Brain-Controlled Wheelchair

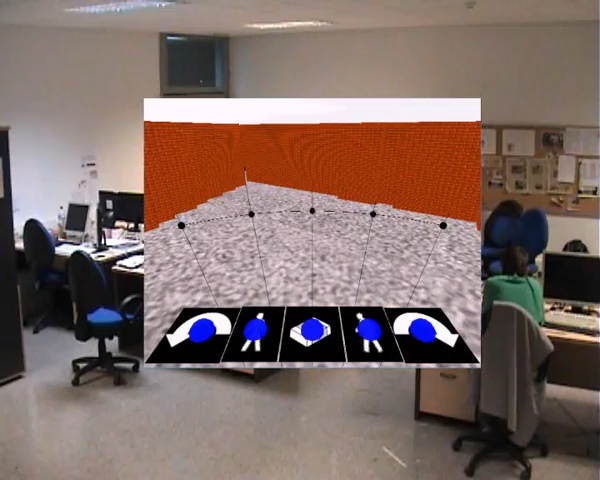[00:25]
When in operation, the user faces a screen displaying a real-time virtual reconstruction of the scenario and concentrates of the location to reach.
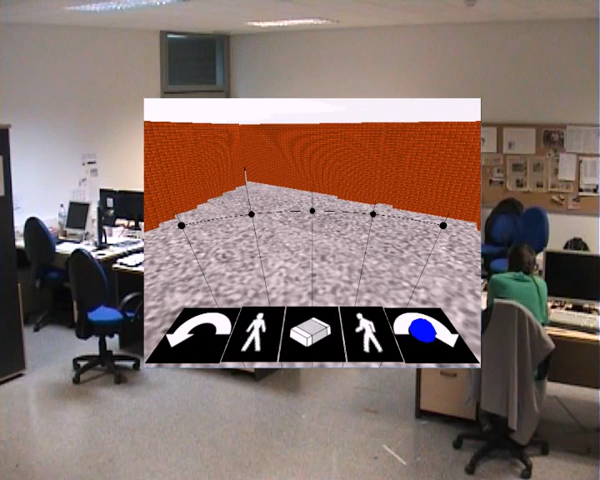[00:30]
A visual simulation process elicits the neurological phenomenon
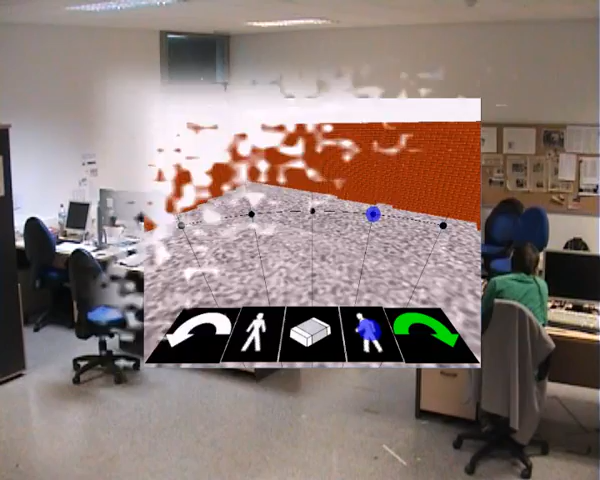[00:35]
and the EEG signal processing detects the target location.